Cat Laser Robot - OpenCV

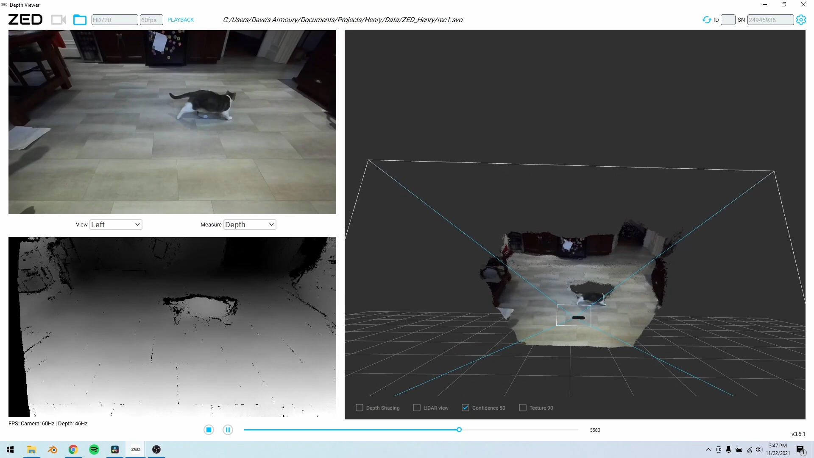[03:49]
those together to create a point cloud of the world around the robot a
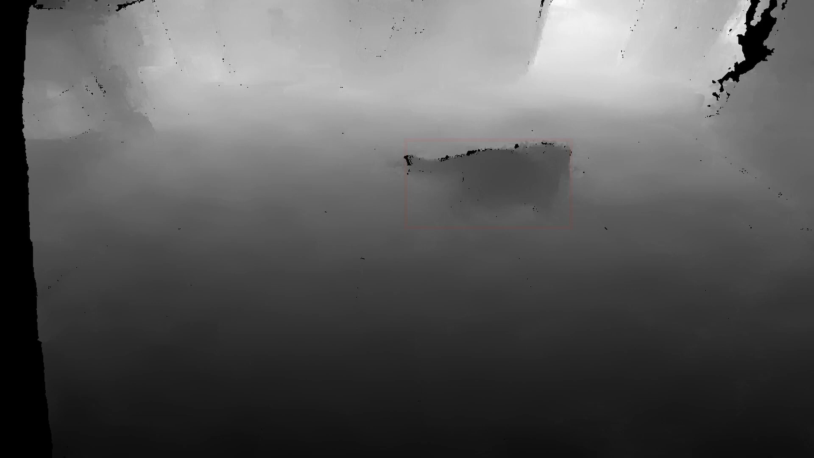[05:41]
Henry is in front of the arm once the arm knows where Henry is it